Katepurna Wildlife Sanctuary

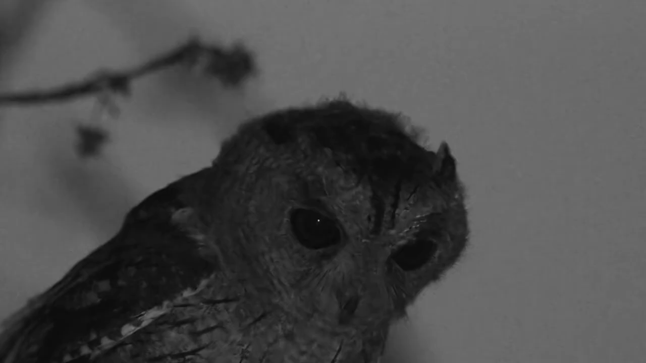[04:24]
and yes sometimes there is activity at this
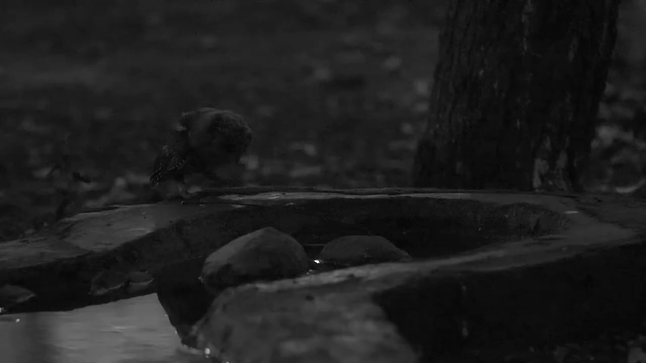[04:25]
water hole even after sunset visiting indian scops owl are regulars here and don't miss